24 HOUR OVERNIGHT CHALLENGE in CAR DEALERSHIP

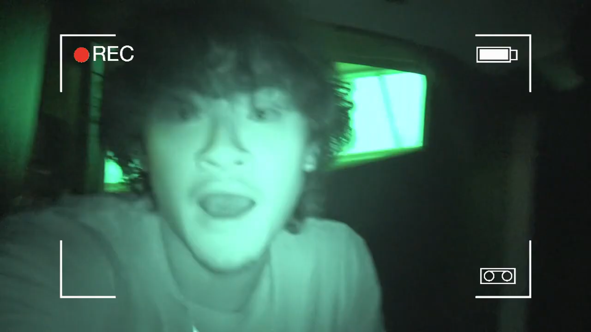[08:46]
Made it into the back of this car. I am by myself right now. Nick and DJ Fab are in the car right in front of me in the trunk. They're right in that car.
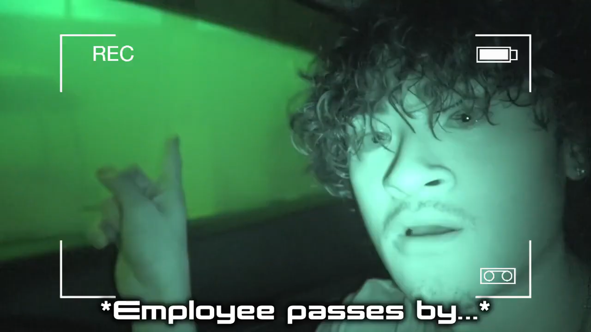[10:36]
I think someone just walked by. Almost just got caught.
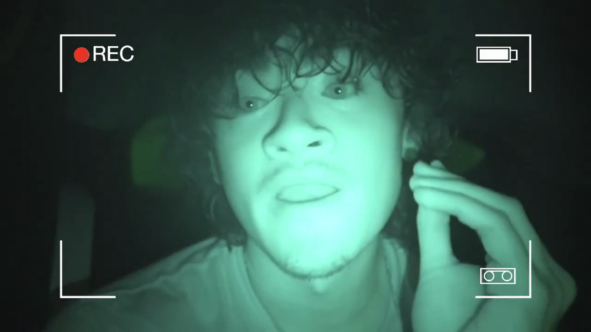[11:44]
It is currently 8:26. I've been in here for almost 2 hours.
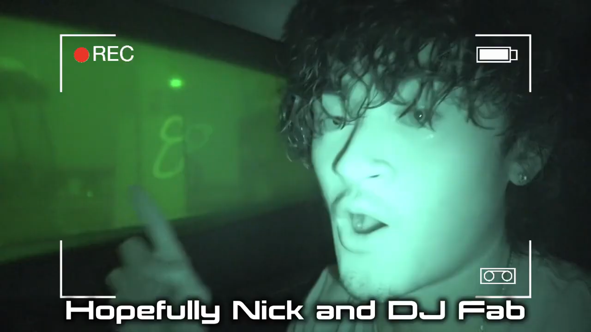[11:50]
Hopefully Nick and DJ Fab are still alive in the trunk in front of me. I see the trunk bouncing up and down.